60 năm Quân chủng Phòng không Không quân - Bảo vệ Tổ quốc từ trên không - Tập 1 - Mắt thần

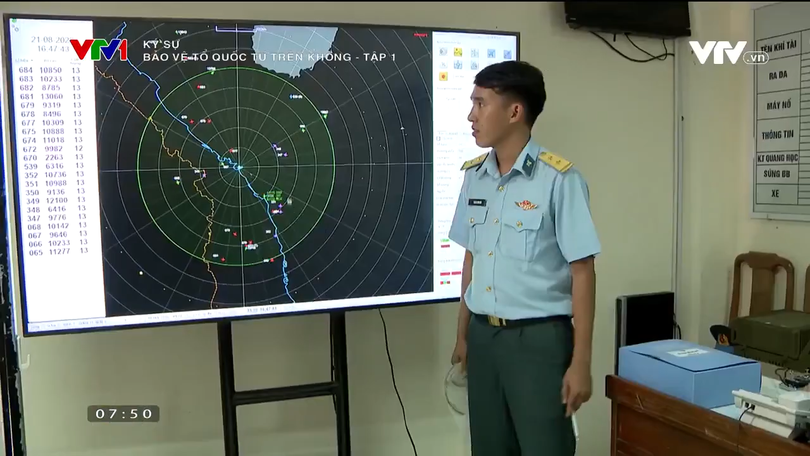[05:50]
Những năm qua, trạm đã thường xuyên nắm chắc tình hình trên không, trên biển.
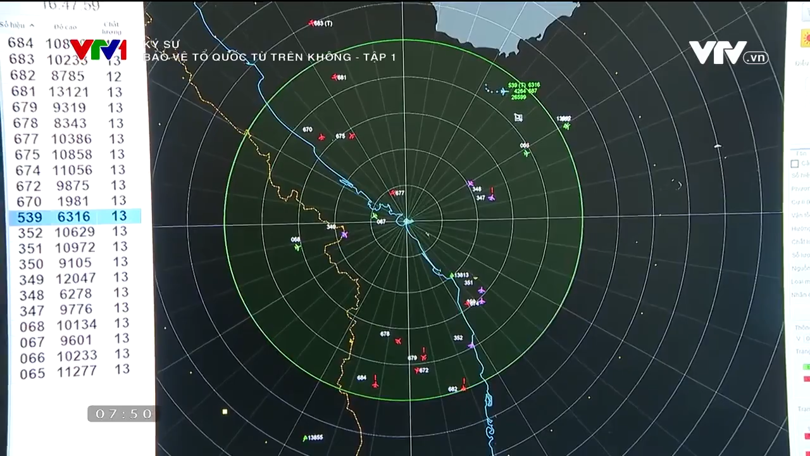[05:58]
Ngoài nhiệm vụ sẵn sàng chiến đấu, quản lý vùng trời, trạm radar 29 còn có nhiệm vụ đặc biệt quan trọng là dẫn đường cho các máy bay chiến đấu.
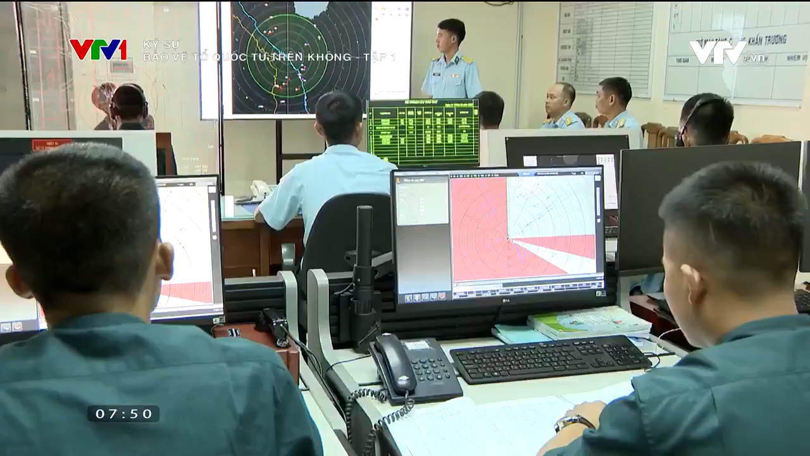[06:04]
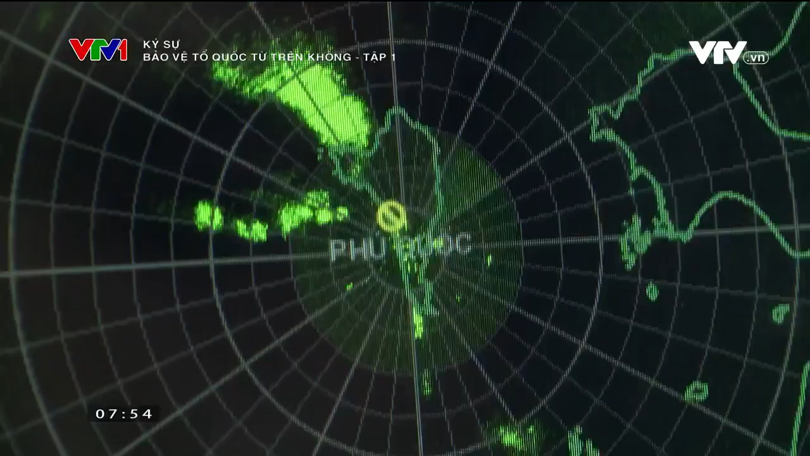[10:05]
Là trạm tiền tiêu phía Tây Nam vô cùng quan trọng.
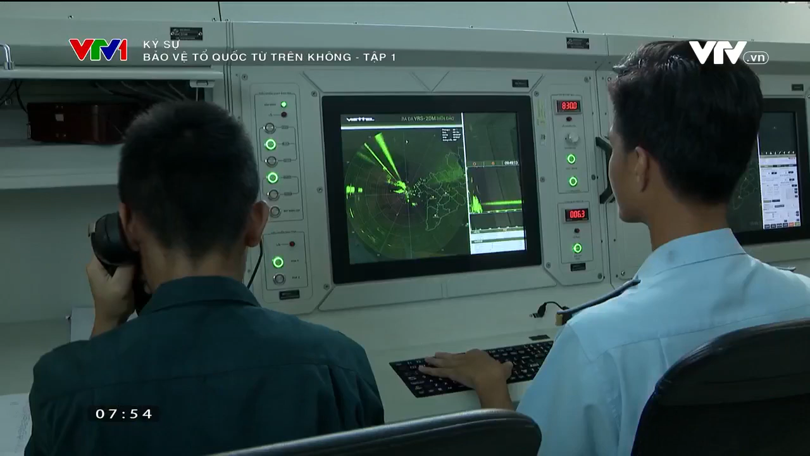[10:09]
Nhiệm vụ chính của đơn vị là quan sát, phát hiện,
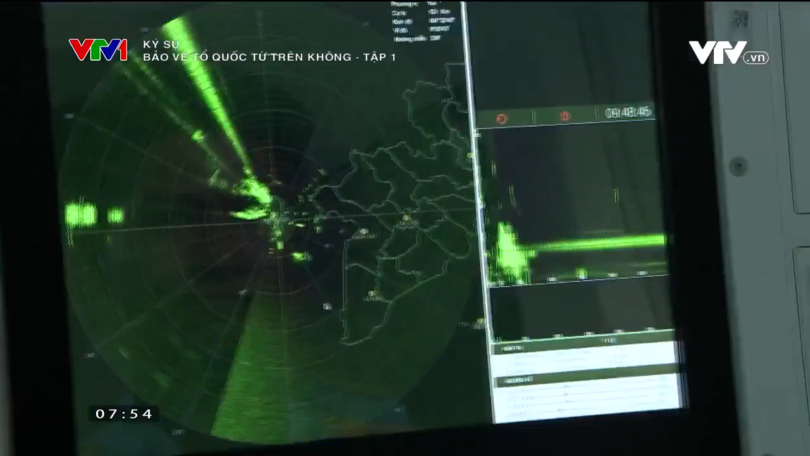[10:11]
nắm tình hình trên biển, trên không và nội địa trong phạm vi được giao.
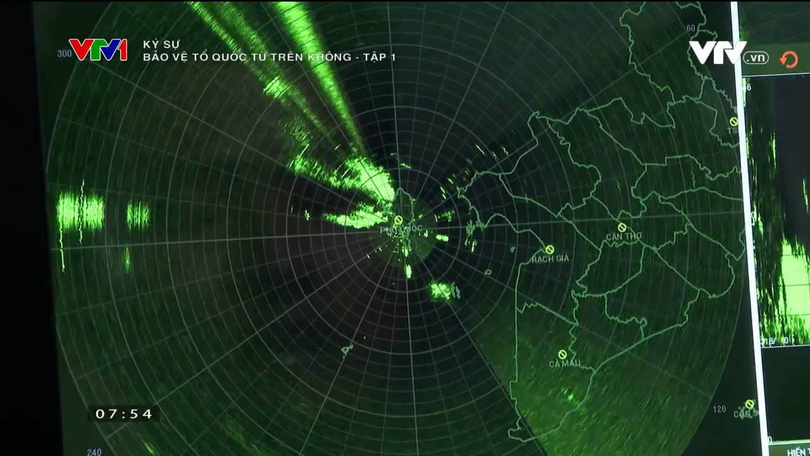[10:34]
Để Tổ quốc không bị động bất ngờ từ trên không, những người lính canh trời ở Tây Nam phải dán mắt 24 trên 24 giờ trên mạng hình hình quang.